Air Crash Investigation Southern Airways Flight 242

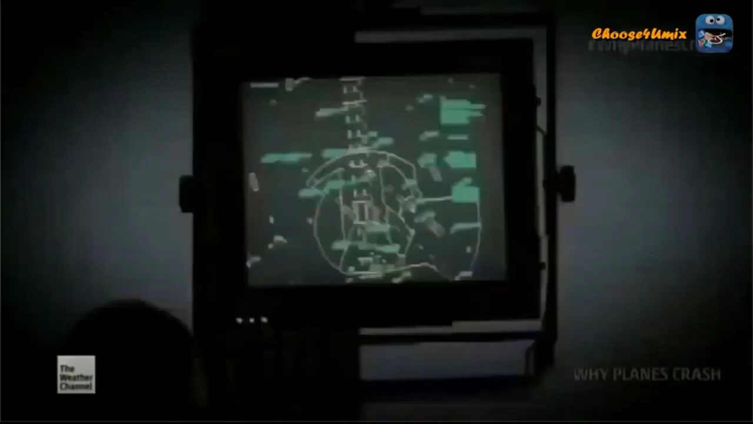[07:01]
First Officer Keel asks Atlanta's air traffic control to find an airport for an emergency landing.
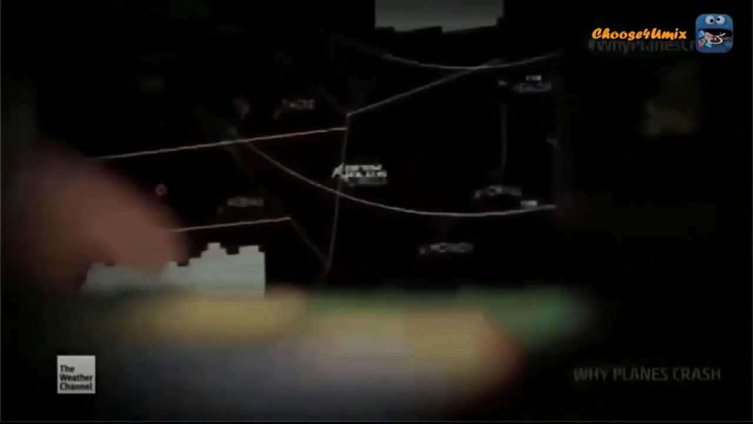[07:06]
The closest runway is 30 miles away at Dobbins Air Force Base.